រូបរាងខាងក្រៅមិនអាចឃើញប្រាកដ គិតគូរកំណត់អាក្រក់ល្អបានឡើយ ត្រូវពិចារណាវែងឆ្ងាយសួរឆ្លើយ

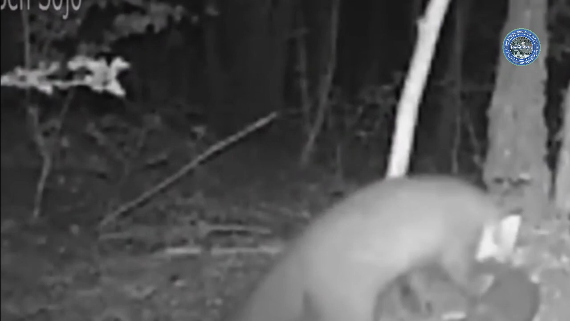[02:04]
Some of the baby foxes were screaming in fear, desperately asking for help.
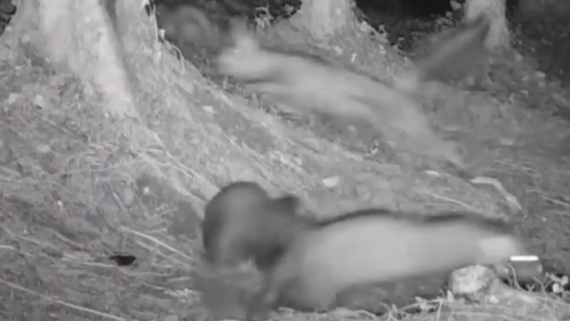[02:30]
The martens had devoured their babies.
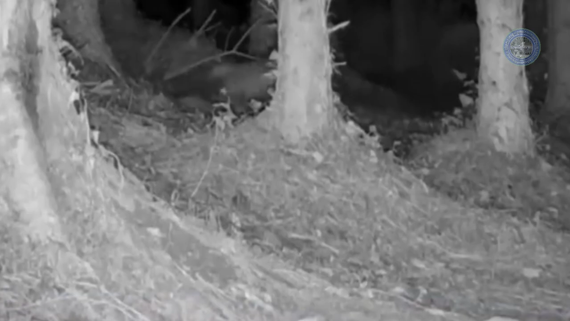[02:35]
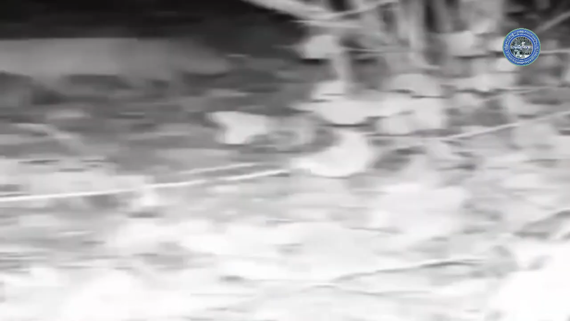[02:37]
In this footage, the fox tries to sneak into the martens' den for payback,
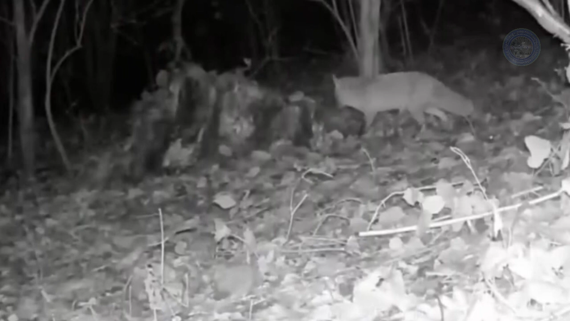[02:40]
but ends up getting startled and making a quick getaway when the martens comes out.
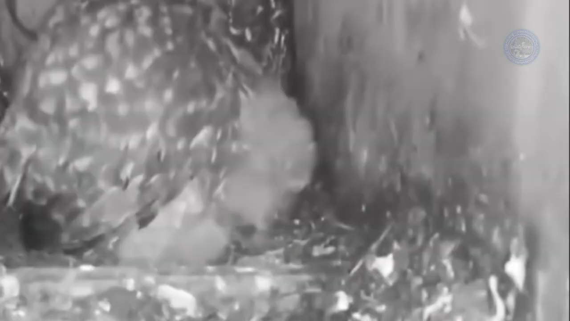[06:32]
A mother bird leaves its nest, searching for dinner.
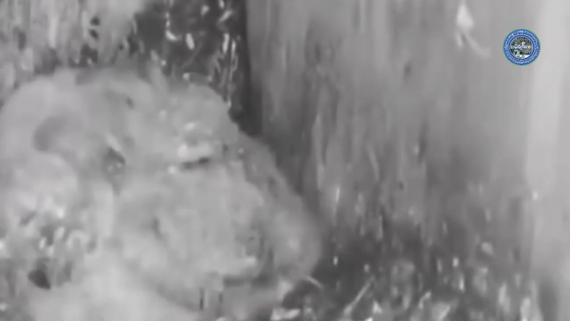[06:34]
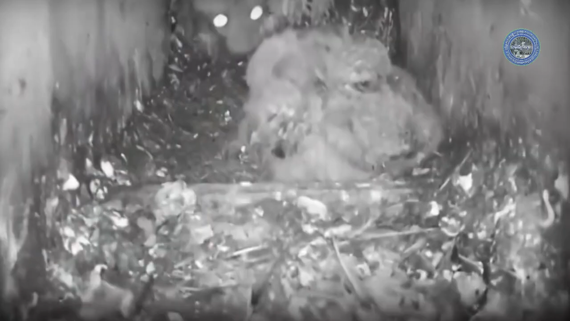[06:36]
As an opportunistic predator, the martens stealthily approaches the bird box, launching a sudden assault on all the helpless chicks within.
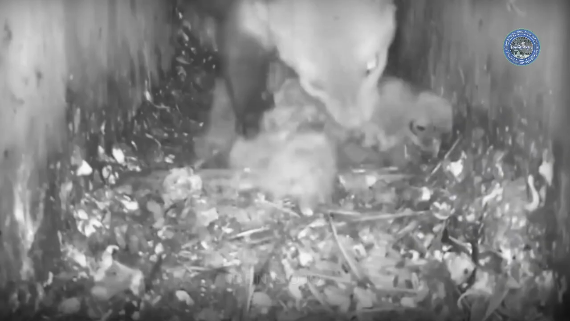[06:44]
The martens kill off all these poor chicks,
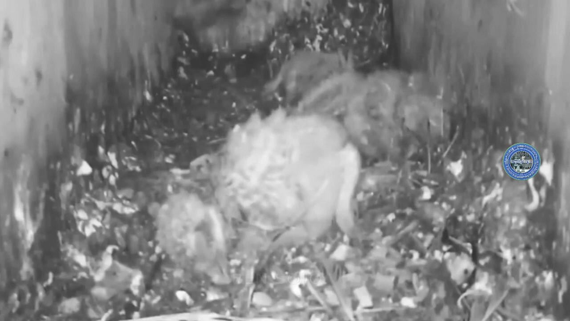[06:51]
bringing one to the outside, and may return to this nest an hour later.